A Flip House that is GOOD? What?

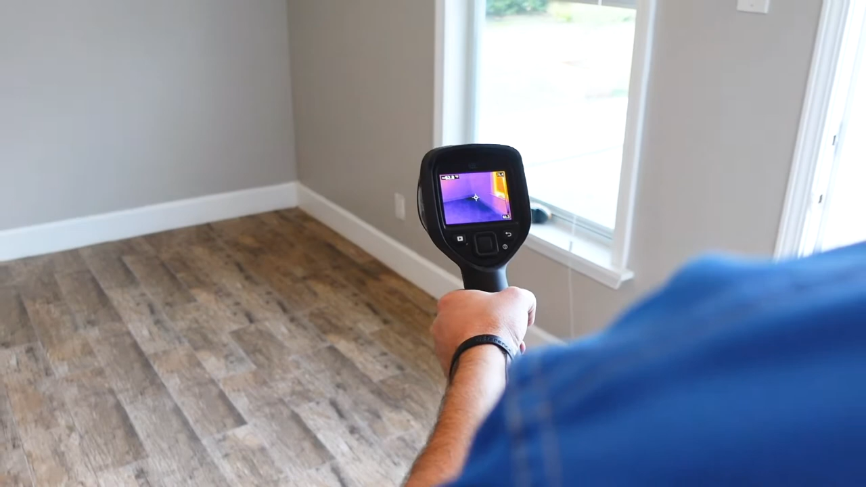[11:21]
Remember, a tile kind of gives you some different colors whenever we're inspecting. And the room's cold, so it might be hard to get a reading.
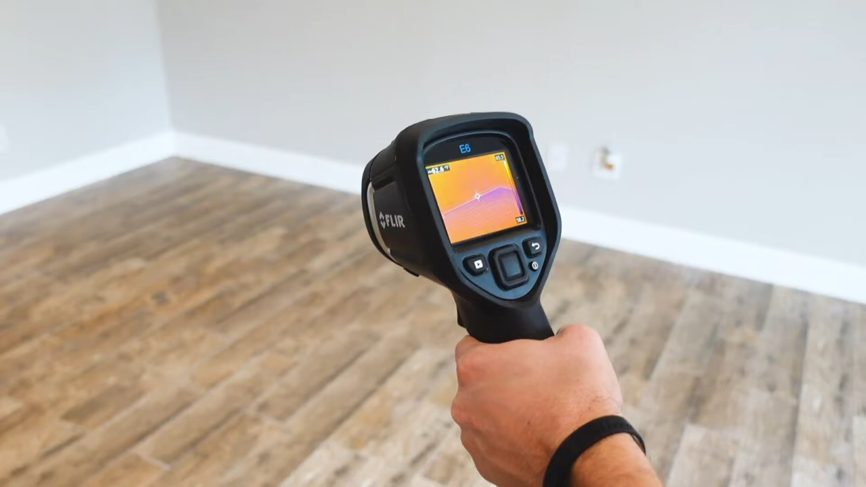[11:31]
So, that's the reason why we like to use both infrared cameras and moisture meters because the delta can be a little off sometimes. So, we'll just grab the moisture meter and slap it on the wall over here.